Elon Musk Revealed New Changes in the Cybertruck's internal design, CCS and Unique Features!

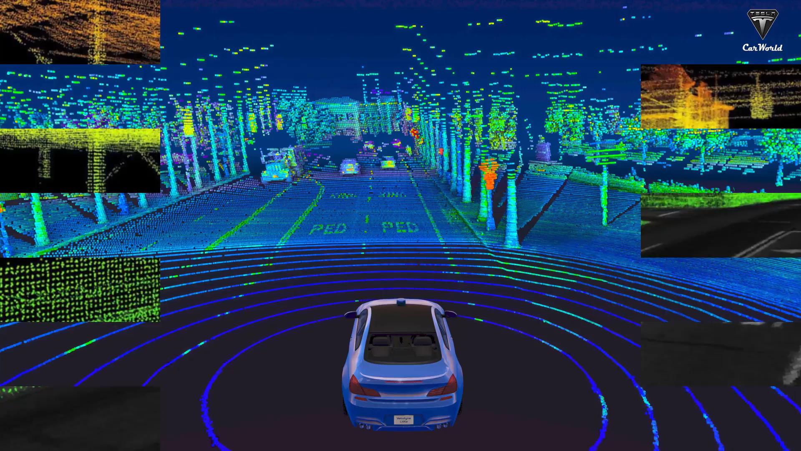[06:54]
This is especially good in the case of weather conditions when LiDAR can produce extremely accurate data.